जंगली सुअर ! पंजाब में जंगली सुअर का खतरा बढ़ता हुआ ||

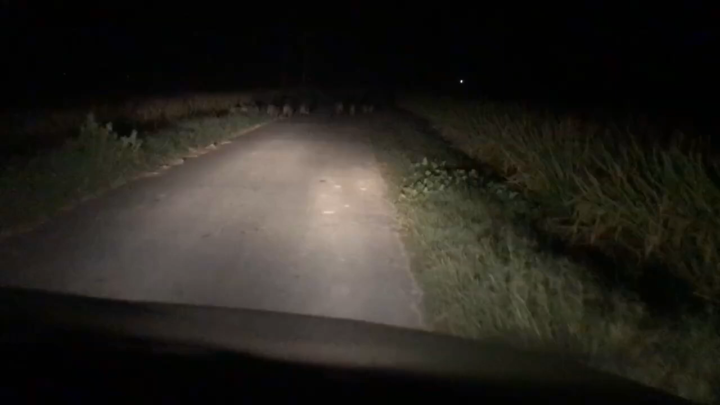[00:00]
ਆ ਦੇਖੋ ਜੀ ਸੂਰ ਪੰਜਵਾਂ ਕਲਾਂ ਦੇ ਵਿੱਚ ਆ ਸੂਰਾਂ ਦੇ ਬੱਚੇ ਦੇਖੋ ਕਿੰਨੇ ਜਾ ਰਹੇ ਆ ਜਿਹੜੀ ਬਾਜਵਾਂ ਕਲਾਂ ਤੋਂ ਜਾ ਰਹੀ ਹੈ ਸੜਕ